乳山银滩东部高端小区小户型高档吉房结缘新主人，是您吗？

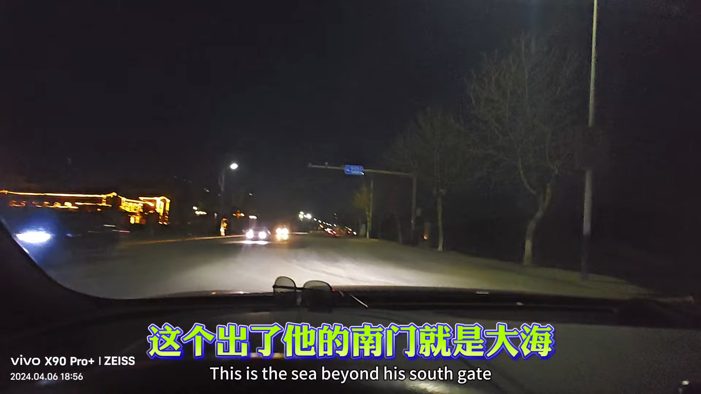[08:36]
这个出了他的南门就是大海哎呀
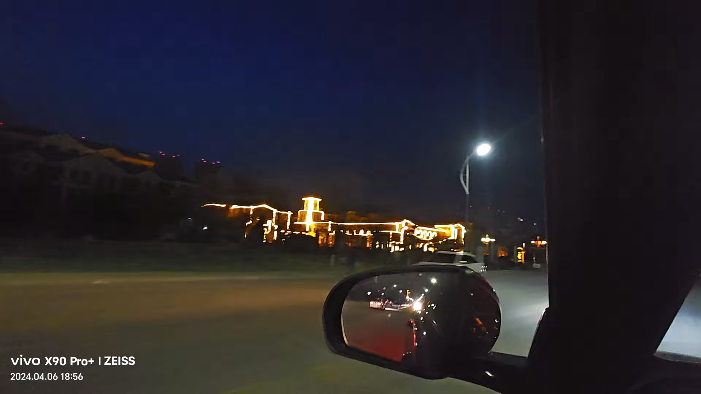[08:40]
这个外这个小区的外景真漂亮啊不信我拍个镜头吧